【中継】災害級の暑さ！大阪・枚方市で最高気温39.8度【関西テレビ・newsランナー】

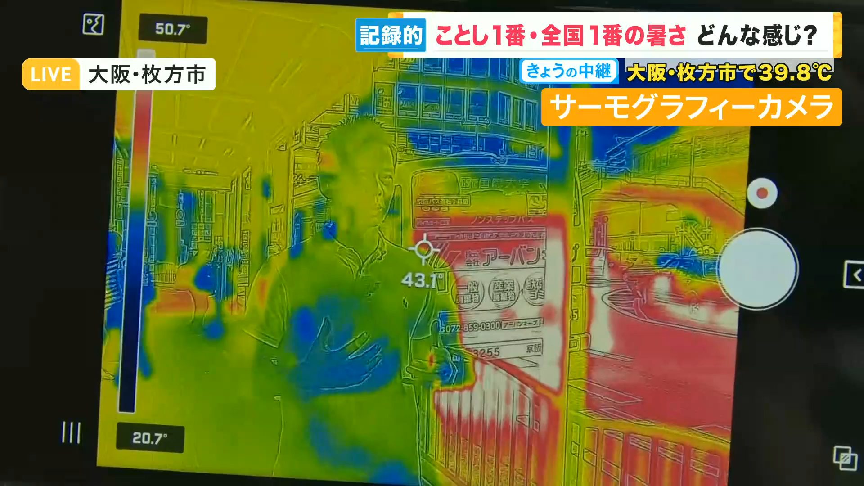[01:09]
出てますね。 手のあたり は、これ青いところが低くて、高いところがやっぱり赤く映るということなんですが、私はまあだいぶ青くて、
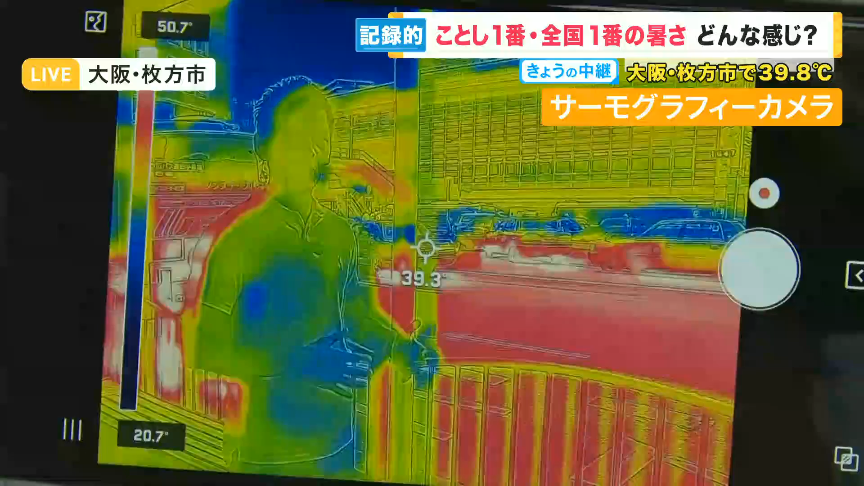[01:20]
この道アスファルトがやっぱりこう赤くなるんですね。で例えばじゃあこちら移動して、ここにコンビニエンスストア、商業施設ありますんで、
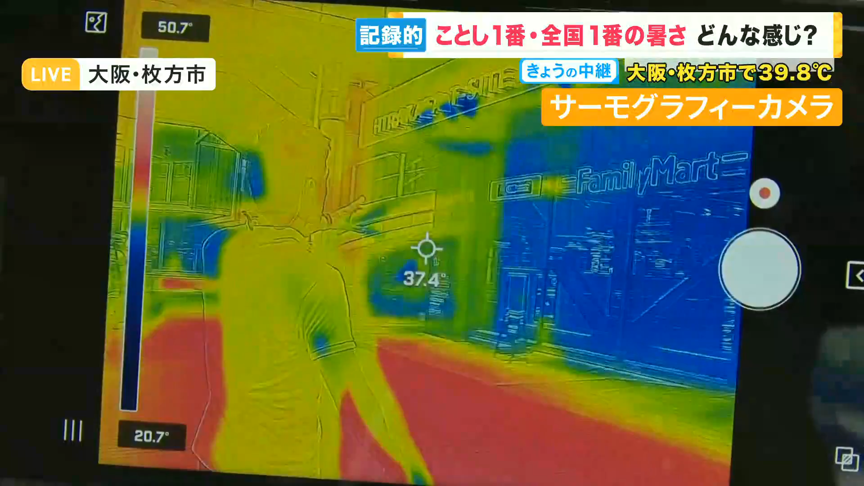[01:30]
これはどうですか、真っ青になるのかな、 青くなってますね。 あ、真っ青ですね、やっぱりね。
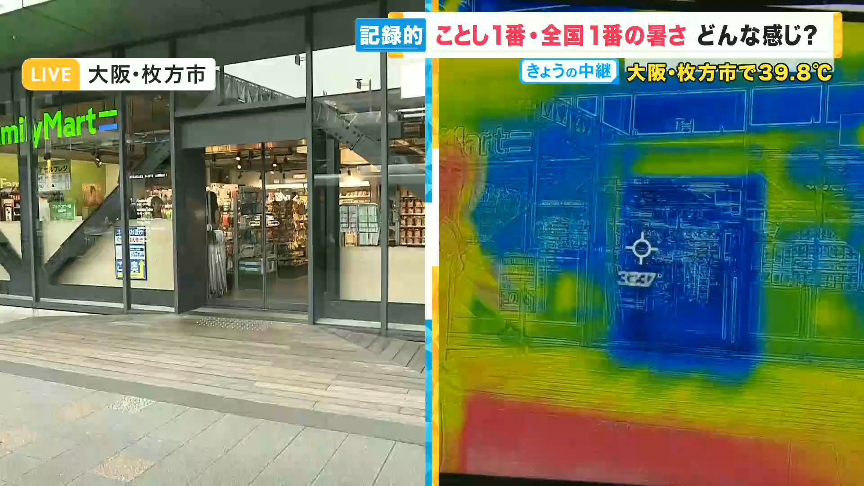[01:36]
全然やはりなんかクーラー効いてるんでね、気温が違うんだろうなというふうに感じますが、
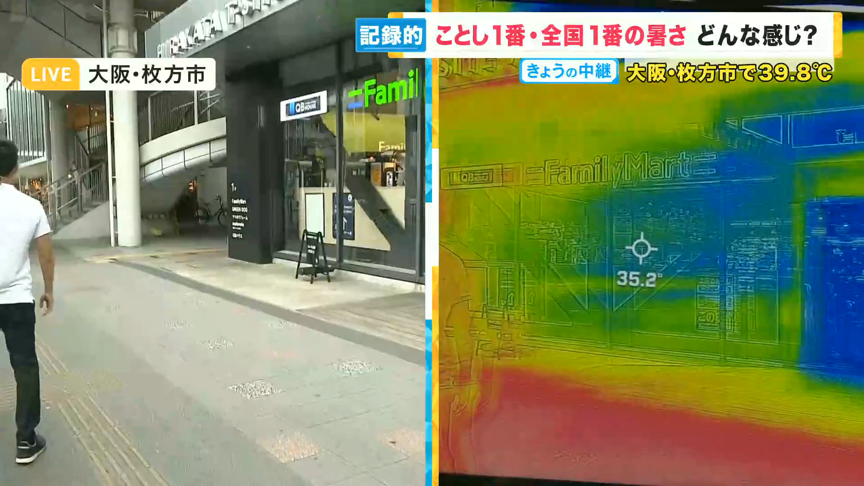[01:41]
せっかくなんでちょっと歩きましょうか。この先に商業施設のミストがあるんで、
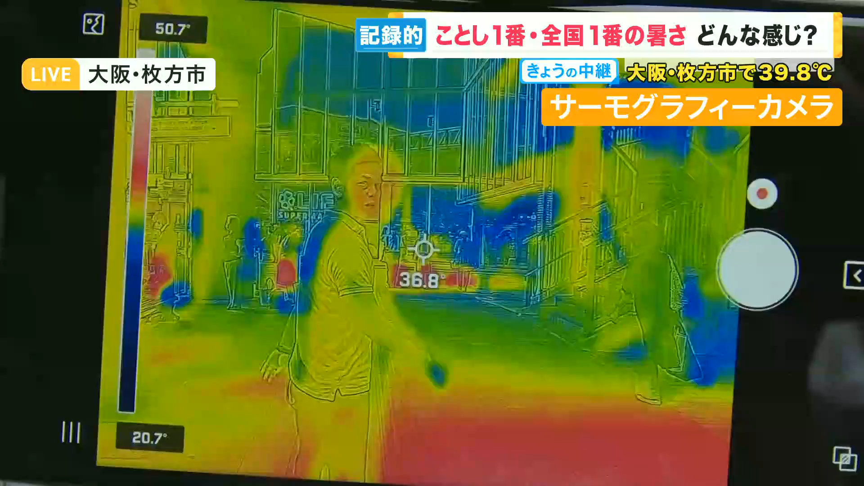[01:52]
なんかあまりない映像でどうですか、何が映ってますか今。
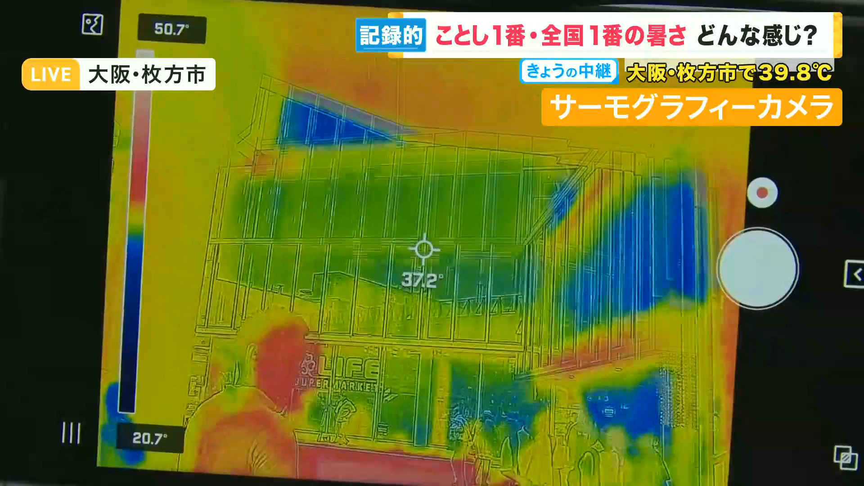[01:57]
私の体も刻一刻と変化 ですね。ちょっと青いとこ多かったのが、 やっぱりアスファルトが赤いっていうのはね、
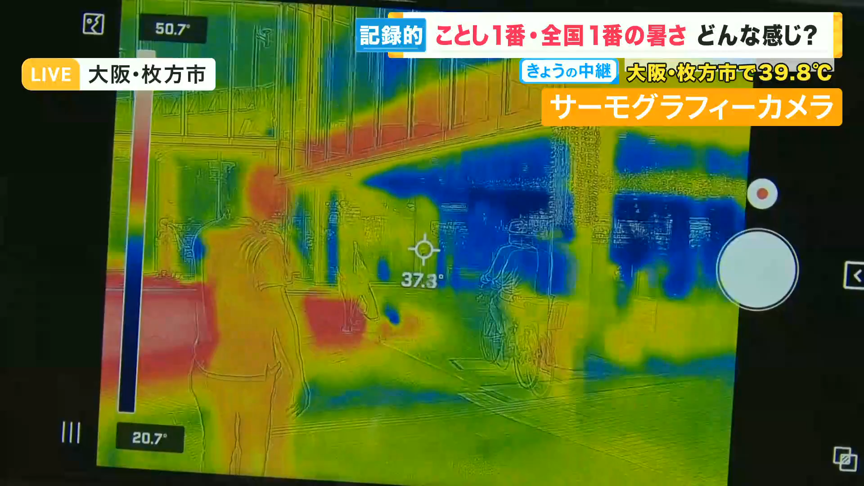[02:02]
あるのかなと思いますが、うん、で来ました、ここ今ミストが出てまして、
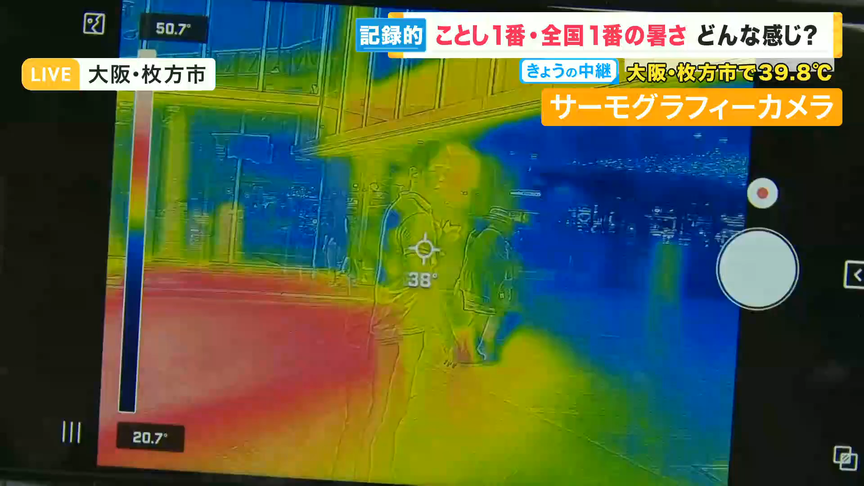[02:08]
やっぱり商業施設はね、青くなるんですね。
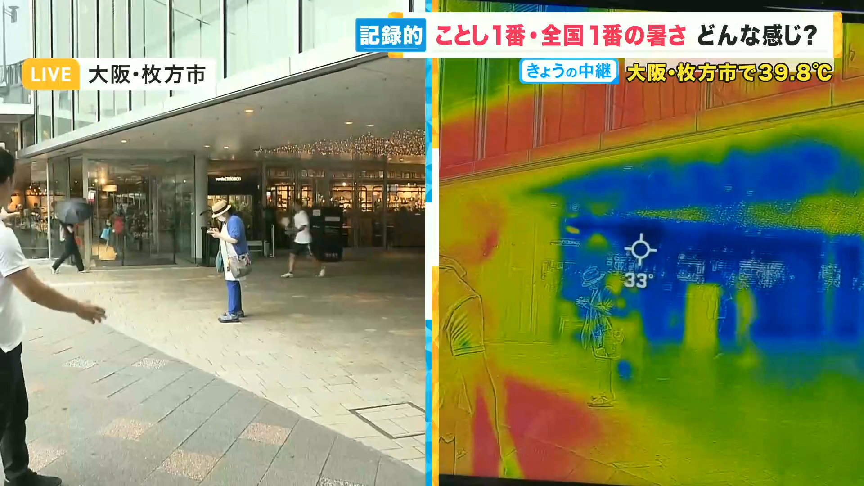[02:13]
ですからまあ皆さん歩いて疲れたら本当に中に入ってと、でここにも今ね休憩されていらっしゃる方がたくさんいます。さあ今日 39.8 度を観測しました。枚方市内からひとまず中継でお伝えしました。 関西テレビニュース YouTube チャンネルをご覧いただきありがとうございます。